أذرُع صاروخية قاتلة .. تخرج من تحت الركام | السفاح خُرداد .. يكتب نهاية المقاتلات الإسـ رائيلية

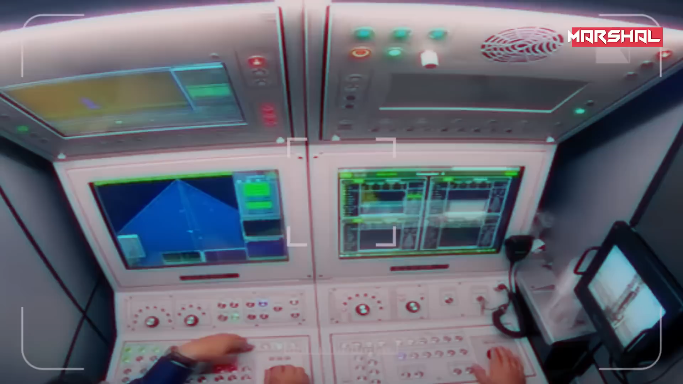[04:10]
لقدرته على اجراء عمليات المسح بزاوية ثلاثمائة وستين درجة كل ثانيتين او بنطاق